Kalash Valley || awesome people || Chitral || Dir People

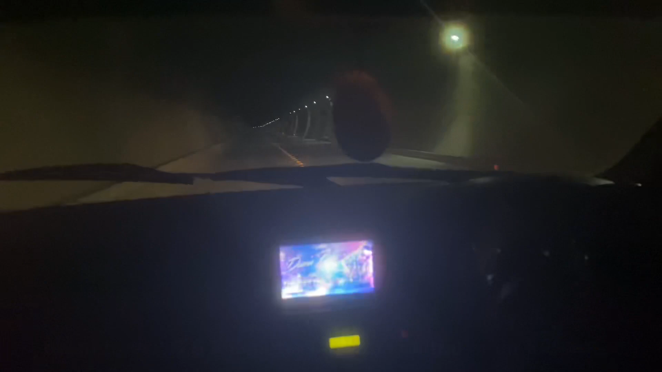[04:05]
ملواری تنل ملواری تنل ملواری تنل 8.5 کلومتر between دیر and چترال